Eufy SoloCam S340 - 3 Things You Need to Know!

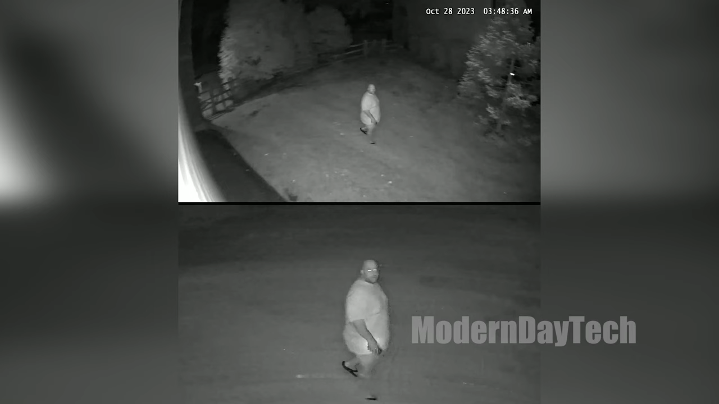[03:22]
I really like the infrared night vision, which it also has. So it's going to shine infrared light and you can kind of see a little bit better, a little bit farther, although it's in more of a black and white color, which I particularly like. But you can pick your favorite night vision in the settings. Now, the third thing that you need to know is that this records to a internal memory of about eight gigs, which is really not a lot.